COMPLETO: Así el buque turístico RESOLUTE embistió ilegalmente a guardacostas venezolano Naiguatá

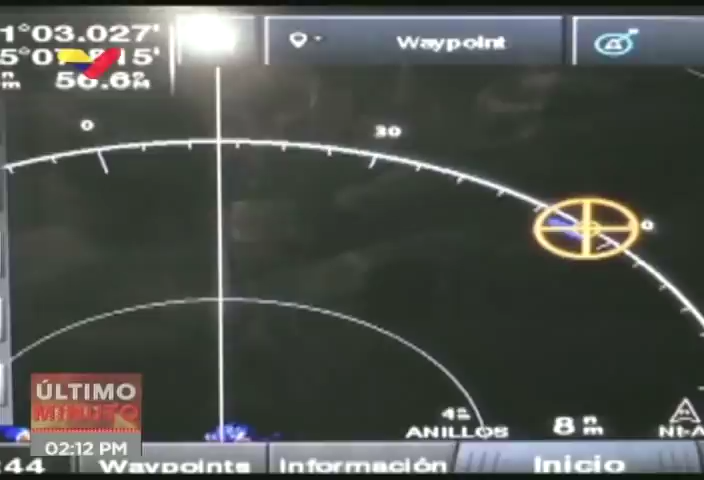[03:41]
que está a 7.93 millas náuticas de la isla. Es decir, ese buque se encontraba en la isla de la Tortuga, en mar territorial, en una zona donde no había solicitado autorización.
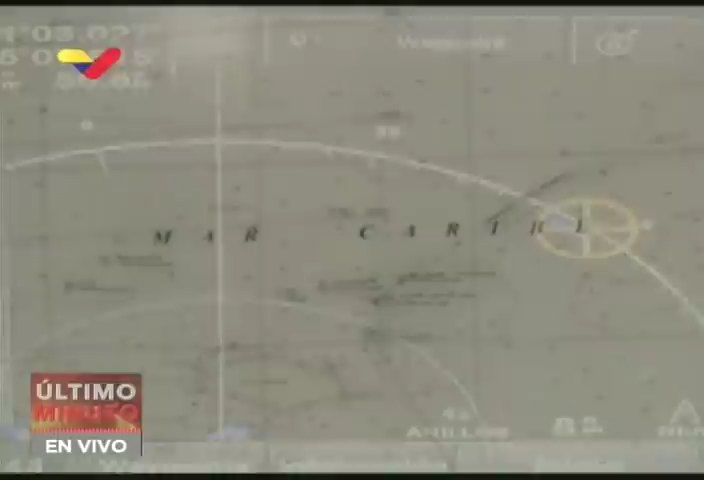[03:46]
Como dije anteriormente, el resolute se encontraba allí el día 29 de marzo a las 15.00 horas.